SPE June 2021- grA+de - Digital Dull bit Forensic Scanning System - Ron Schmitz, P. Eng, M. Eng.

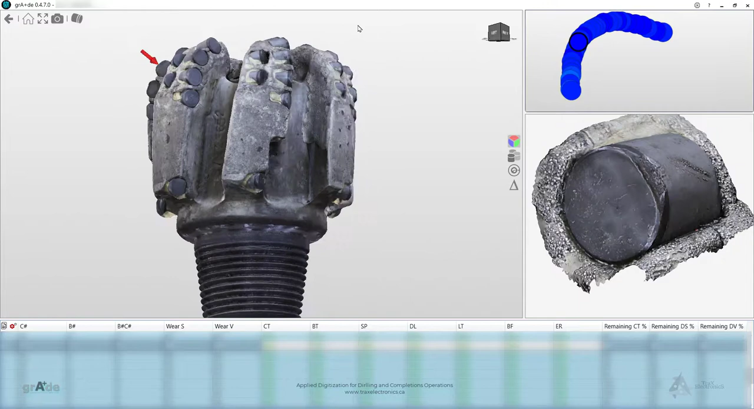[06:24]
To start the system, the user simply stands the bit up on the pin,
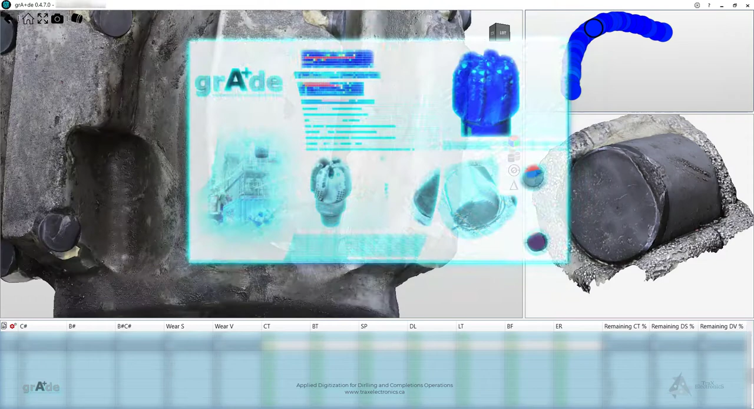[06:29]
slides the scanner into place, enters the basic bit identification data, such as bit model and serial number, and presses start.
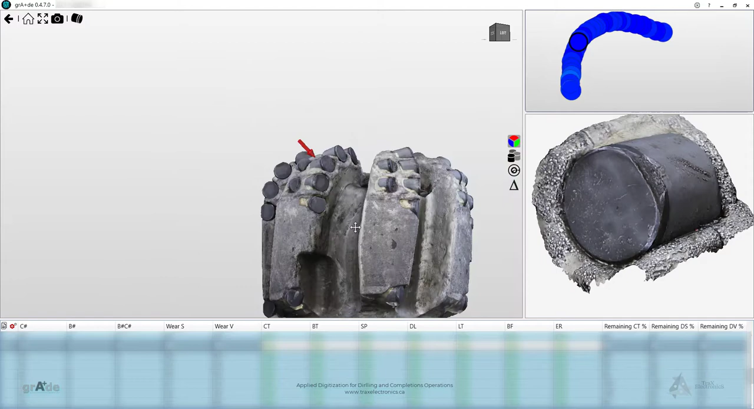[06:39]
At the top left of the viewer screen, there are several buttons, one of which is the cutter toggle, which, when selected, serves to highlight the damaged area of each of the individual cutters.
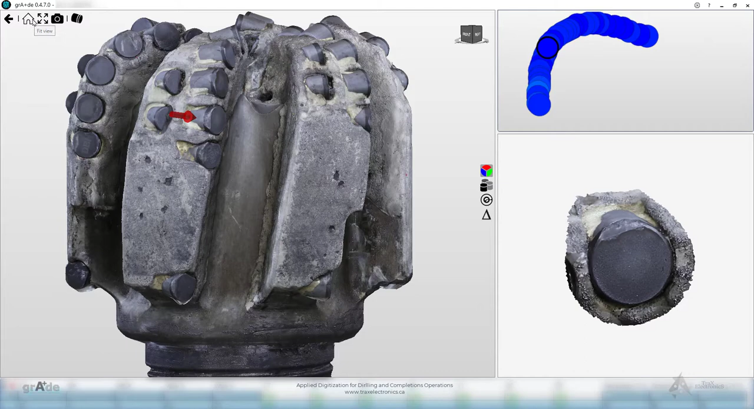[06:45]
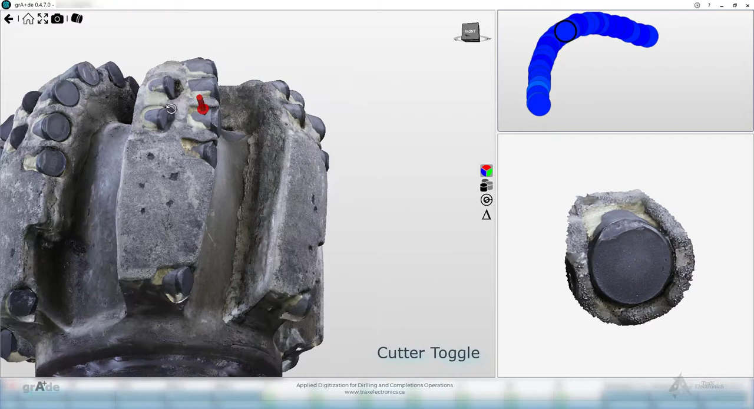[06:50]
Individual cutters can also be selected by clicking on them in the 3D visualization, as indicated by the red arrow.
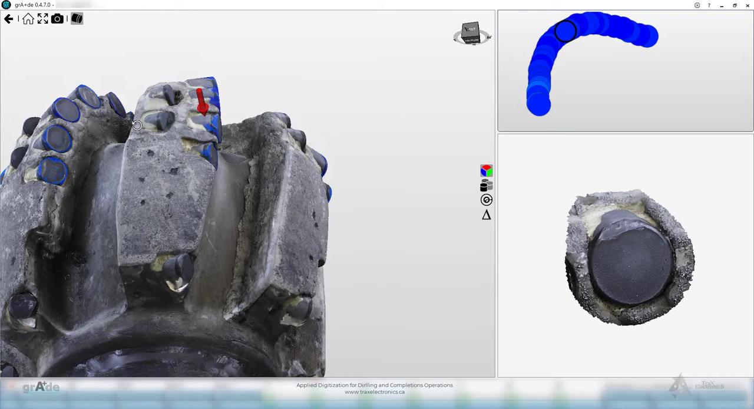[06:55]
The cutter selected will then appear in the cutter window to the bottom right. At the bottom of the screen, there is a table of the data produced by the software engine. The software identifies, without user input, the blade and the cutter number for each individual cutter. It also determines the wear factor and the various IADC protocol damage characteristics shown. In addition to these damage characteristics, the software determines the remaining cutter volume percent, the remaining diamond table face percent,
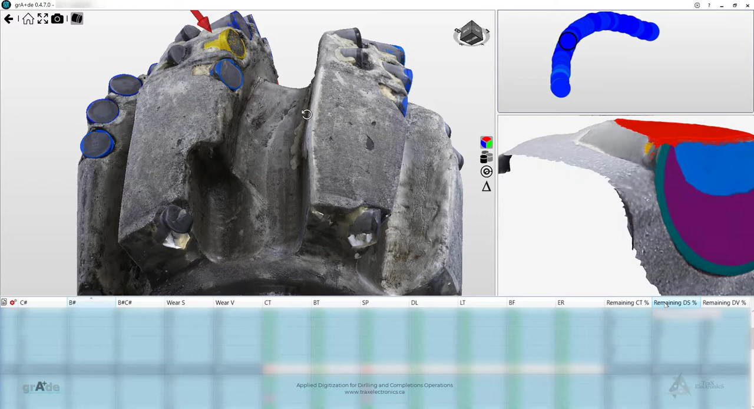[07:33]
and the remaining diamond table volume percent. All of this data is exportable to CSV format for further analysis and analytics. Recent repeatability and tolerance tests on grade scan results have demonstrated the accuracy to be in the order of one to two thousandths of an inch.
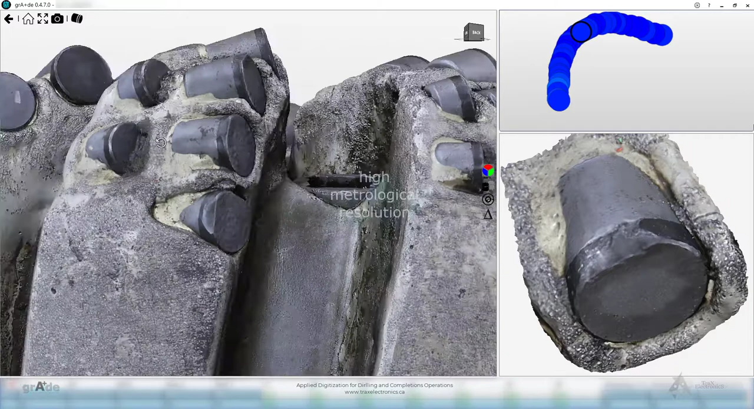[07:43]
This provides the ability to produce heat map comparisons by overlaying one bit on another,
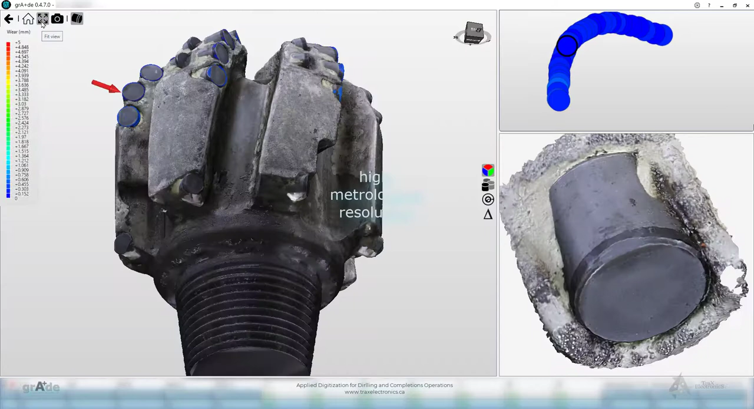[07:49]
for example, a dull bit on a sharp bit.
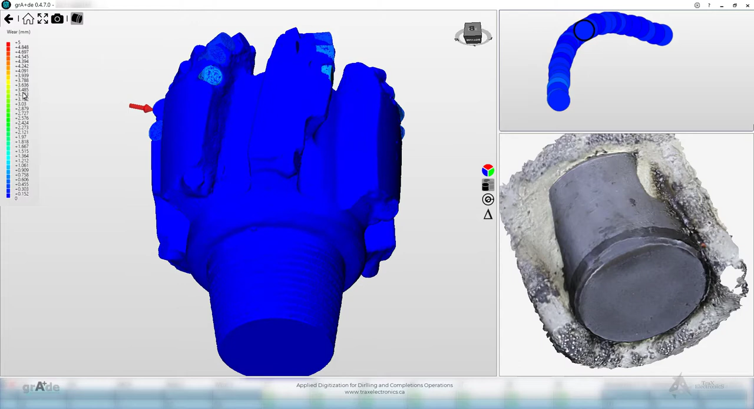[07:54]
The software has three different heat map views available, with chromatic differential scales shown to the left.
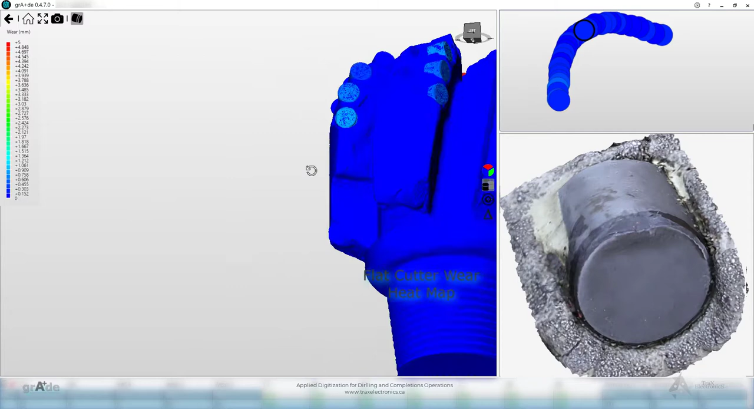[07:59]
They include flat cutter wear, wear by radius, and absolute difference heat maps.
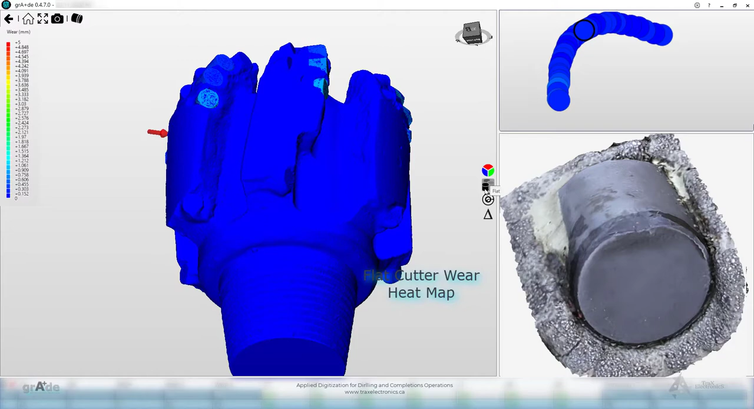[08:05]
The flat cutter wear view serves to delineate damage to individual cutters.
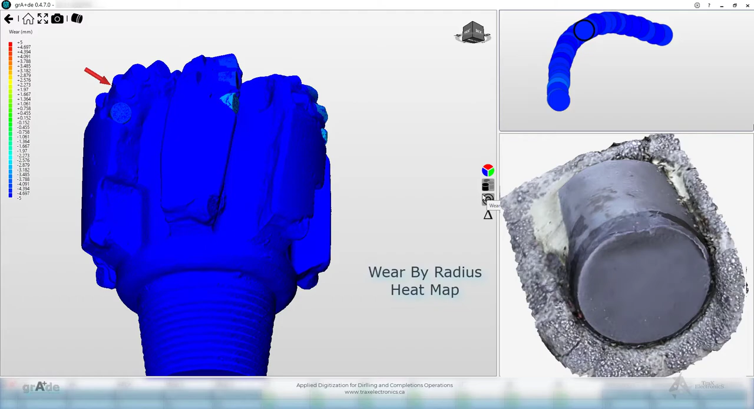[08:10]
The wear by radius view provides average wear at any particular radius,
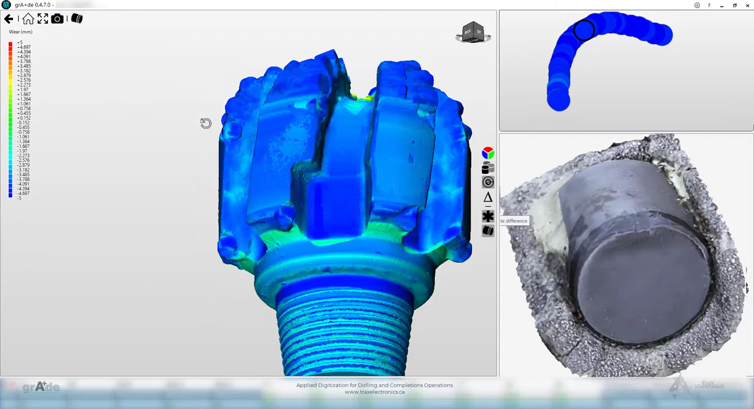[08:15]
which highlights, on an average basis, what general areas of the bit are being worn. And the absolute difference view shows the actual difference between, for example, a dull and a sharp bit, at all points on the bit, including the body.
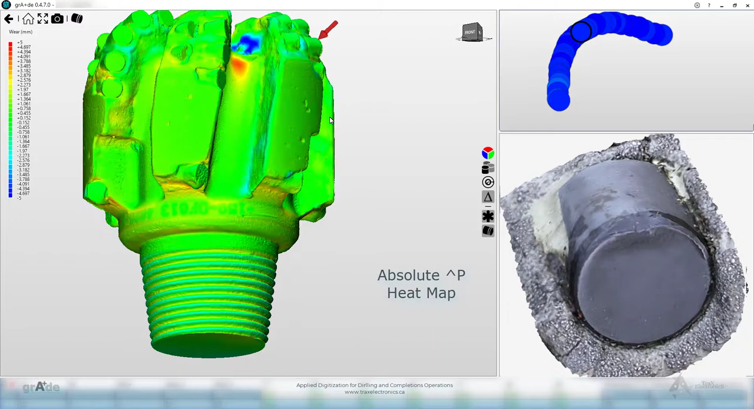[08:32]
The software also has what we call a bit stacker view. This view serves to display the data for all the bits being considered from a higher level comparative analytics perspective.